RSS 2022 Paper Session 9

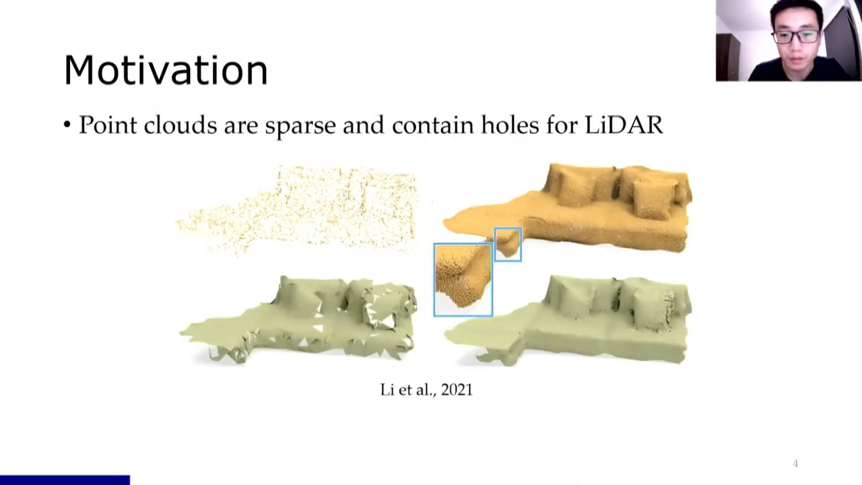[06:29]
Most LiDAR-PontCloud contains lots of holes. Therefore, how to enhance the density and reconstructing the surface from the existing sparse PONCOD is also a problem.
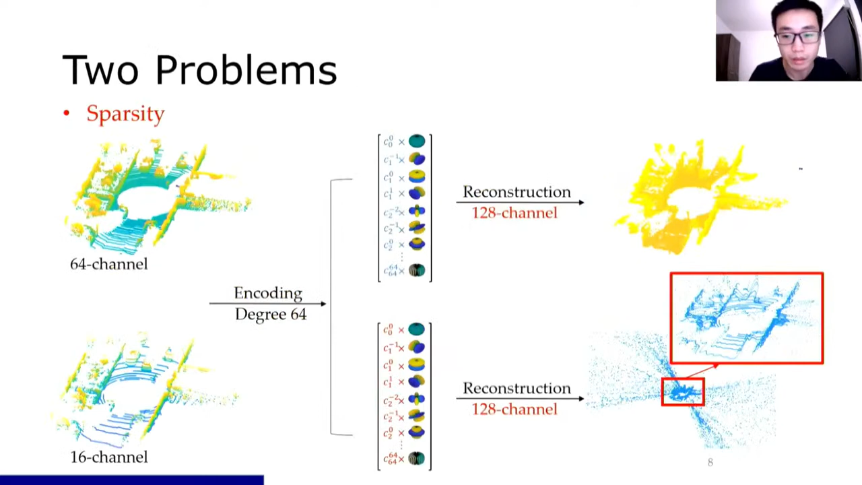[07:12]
But LiDAR PONCODs usually contain some sparse regions. By using the same degree for encoding, we can see from reconstruction that higher density could provide better prediction results.
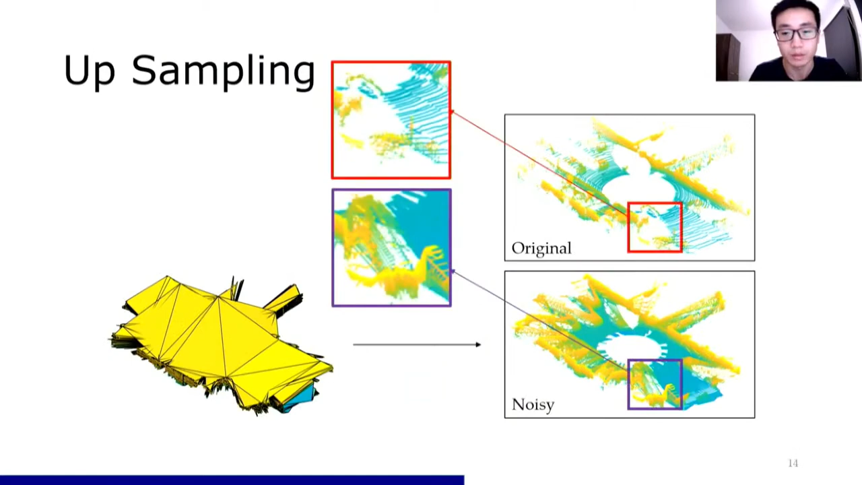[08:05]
To remove these points, we use the depth image of the original PONCOD to generate two kinds of binary masks. The first one is the point grade, representing the occupancy pixel of the depth image. The second masks are for cliff detection, removing wrong-sampled points between sharp gaps in three different directions. We first increase the resolution of the point grades to match up-sampled point out.
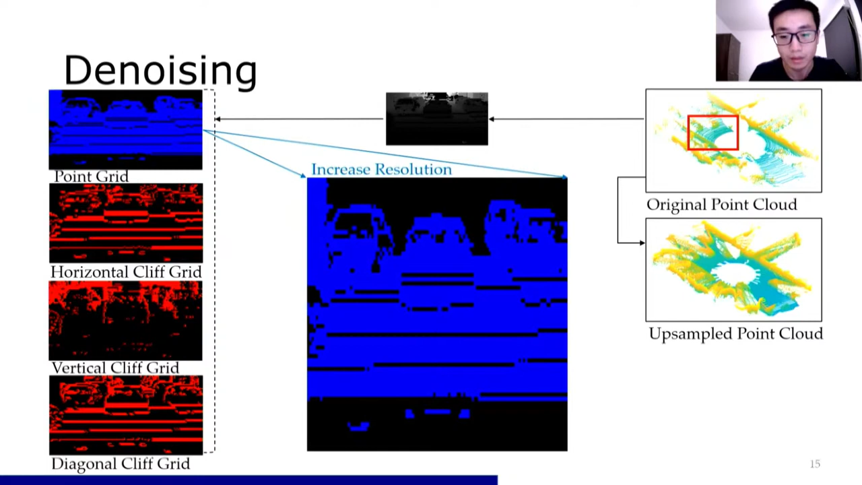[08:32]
Then, we project this back to cliff detection masks to correct the point grade mask. Finally, we apply this mask to the noisy point out to clean. The next step is extracting spherical harmonic coefficients.
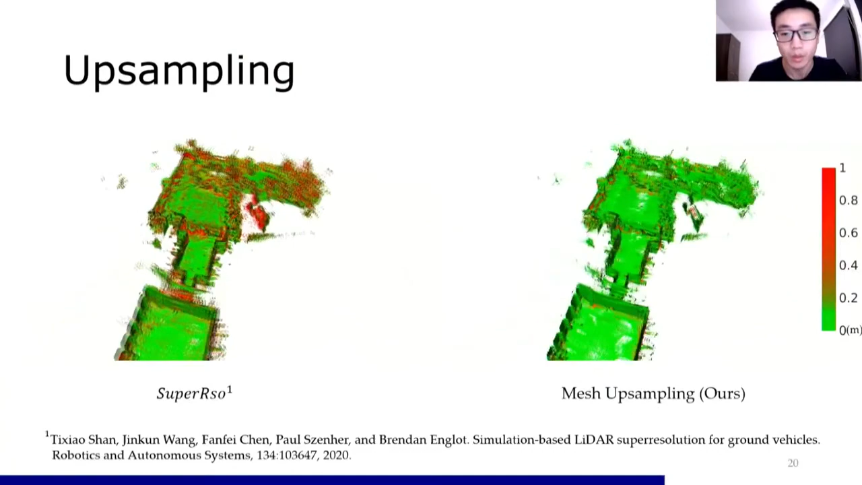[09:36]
We have fewer errors compared with the LiDAR super-resolution method. This is one scan of a 64-channel LiDAR point card in the university. The ratio of 1 to 1 reconstruction error is at the level of millimeters, which is lower than the error level of the LiDAR sensor itself.
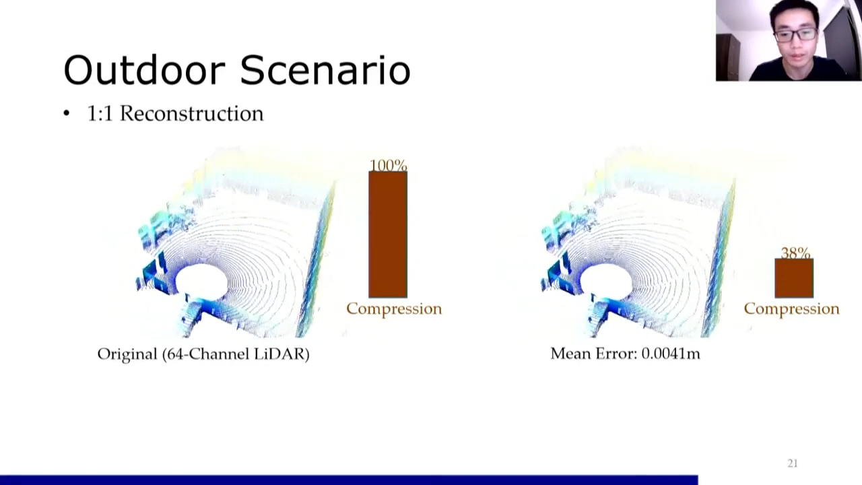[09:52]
For continuous reconstruction, Coral can produce more than 10 times of points than before and only takes 11.9% storage space of the original.
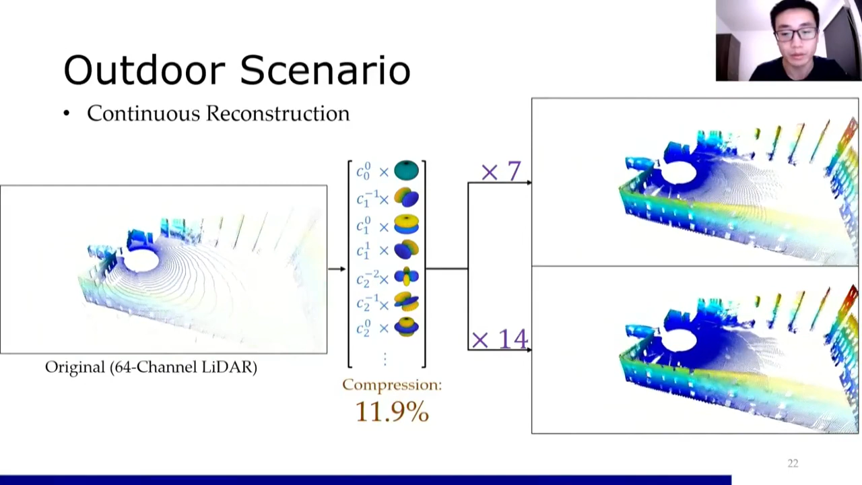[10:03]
The green map is after integrating the denser point count. Our result takes less storage space but with comparable points number with the ground truth.
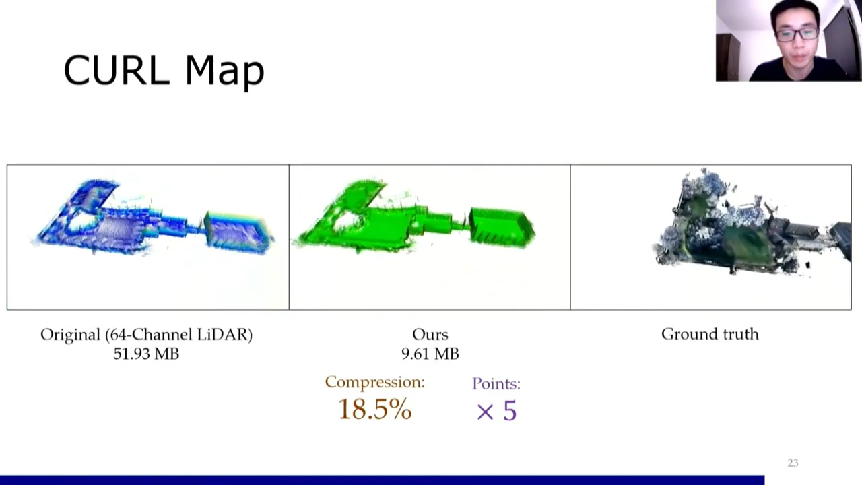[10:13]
Here is another map example in the indoor scenario. We can increase the point number to about 30 times more
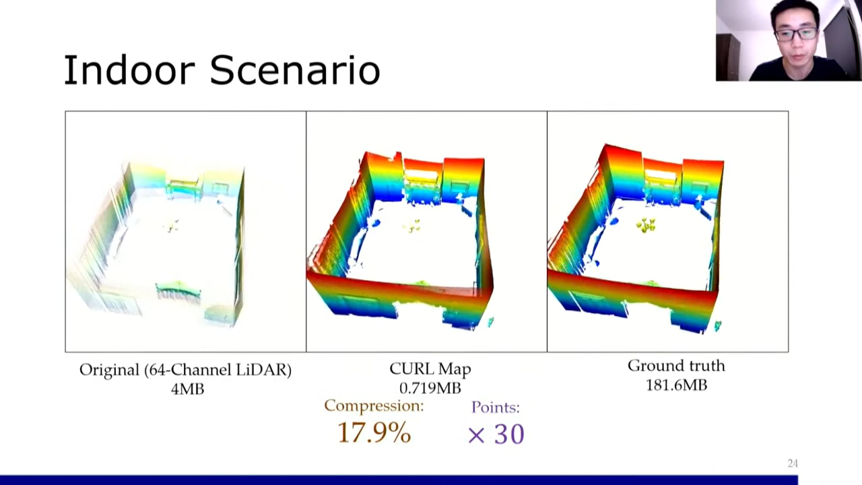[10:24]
than before and the size is only about 18% of its original.